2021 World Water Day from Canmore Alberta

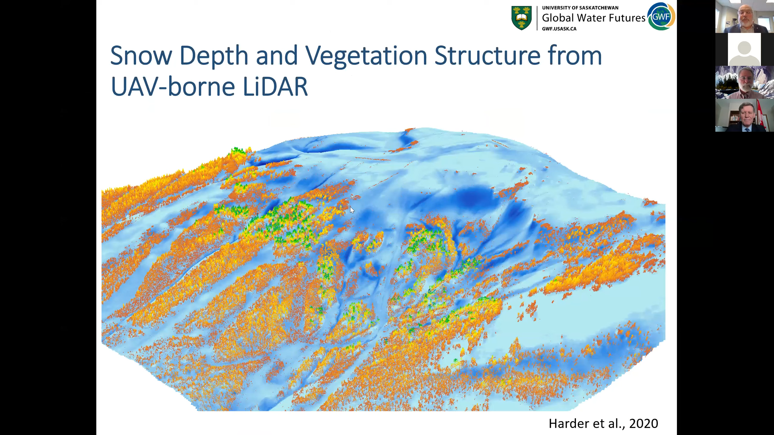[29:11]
we're able to develop these high resolution maps of vegetation and snow cover across the mountain region. We're able to take research basins like Marmot Creek,